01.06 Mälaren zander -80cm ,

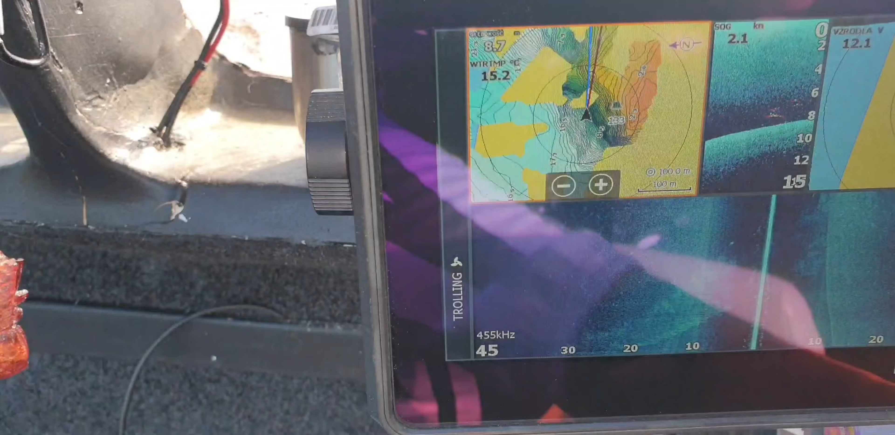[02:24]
Robię mapki. Bo muszę je zrobić.
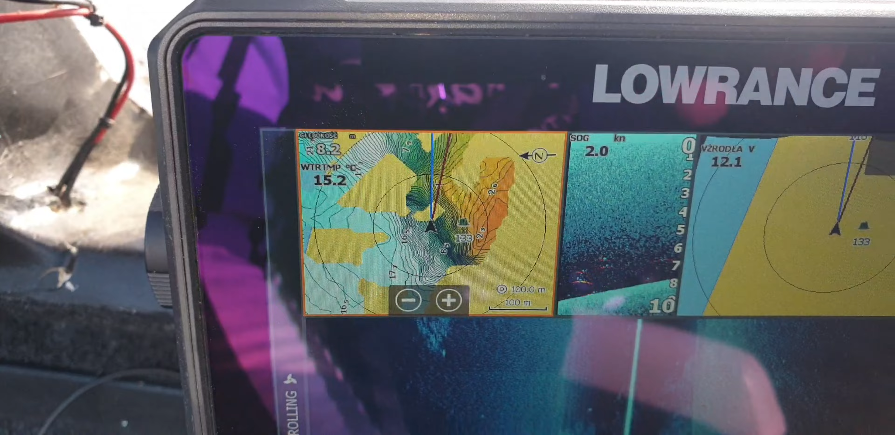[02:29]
On screen: speed 2.0 kn
Żeby cokolwiek myśleć o łowieniu jakikolwiek większych sztuk.
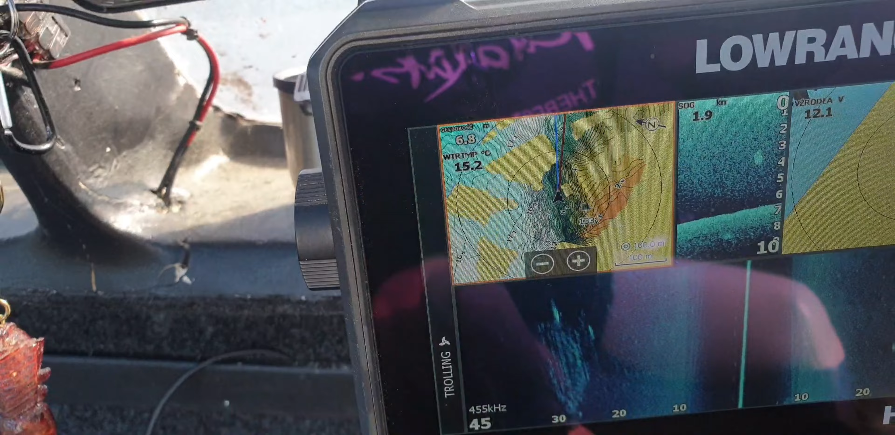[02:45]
On screen: water 15.2°C, speed 1.9 kn
Zobaczę gdzieś na tych stokach ostrych.
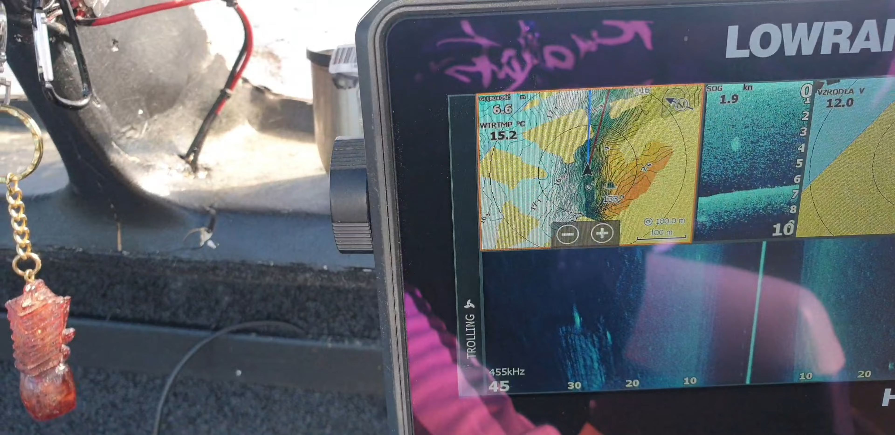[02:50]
Zobaczę, może gdzieś znajdę jakieś lekkie wypłucenie. Ten mniejszy stok.